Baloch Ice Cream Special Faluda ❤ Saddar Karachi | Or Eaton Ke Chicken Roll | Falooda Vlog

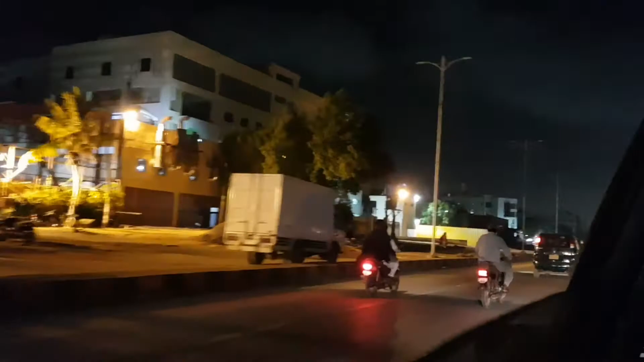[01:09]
इतना ट्राफिक थैन ट्राफिक थै शरा से गई थे तो इतना एंडरा से तरह नहींता।
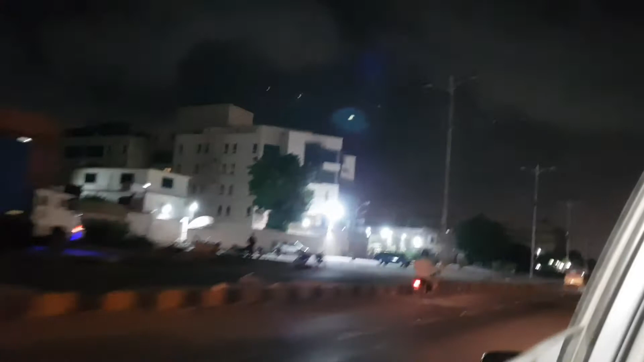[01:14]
लेकिन उसके बाद करें सद्रह पाईंड़ मेरे कोई रश्टा चारू और फालुदे की लिए पद अगया तैन मैं सोचता लग
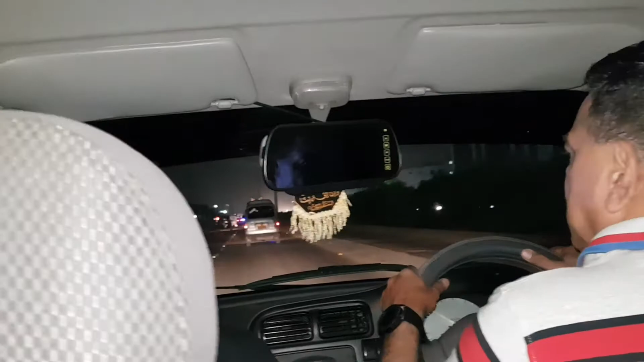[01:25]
जाती है ज में लग जासा हो अंगे बनते हैं तो मैंने कर रात में चल के देखते
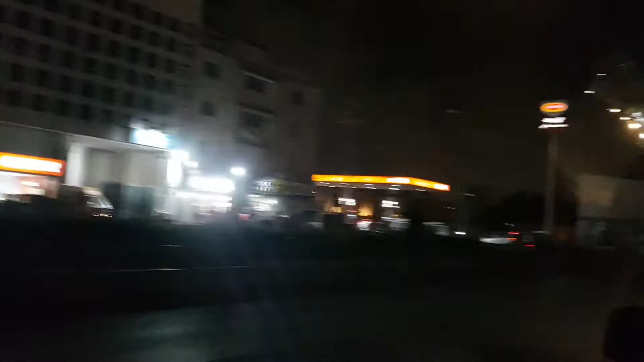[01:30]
हैं और यतना सनाटा सब यहां तो मुझे लग रहा था सनाटा चलो बहुत अच्छे टाइम पर निकले हैं
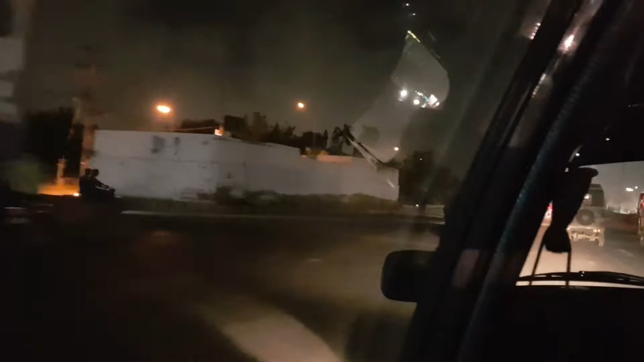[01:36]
लेकिन जब हम वहां पहुँचे हैं सदर की तरफ इम्तियाज जो हैं कईयों
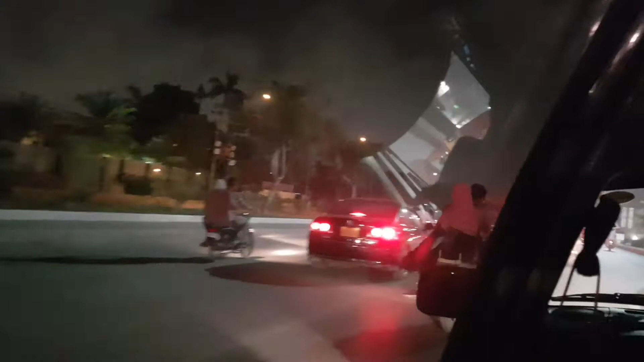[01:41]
बात कहलाता है उस तरफ जब हम पहुँचे यह ट्राफिक के सुरत हाला आप देख लो कितना रश और मुझे रश में बिल्कुल मज़ा नहीं आता लेकिन पारकिस्तान में और कराची की ट्राफिक